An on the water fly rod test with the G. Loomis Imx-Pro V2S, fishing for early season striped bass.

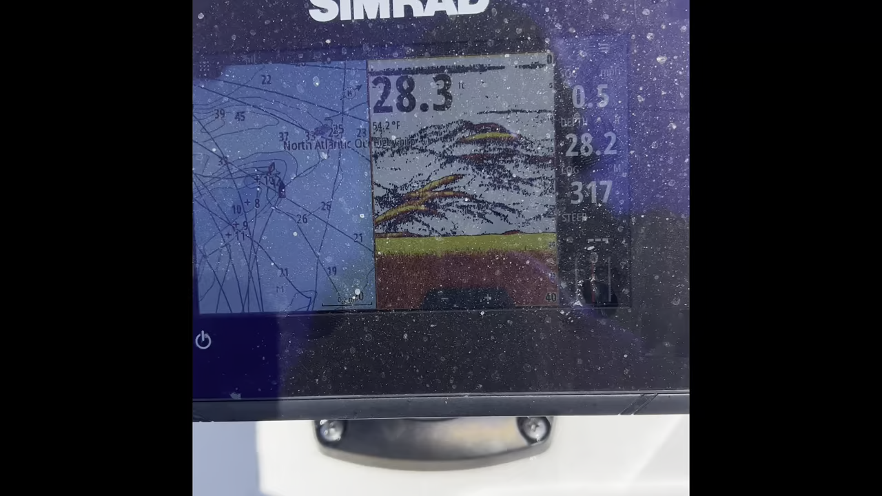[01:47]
And these were a good mix of fish small schoolies and some larger ones.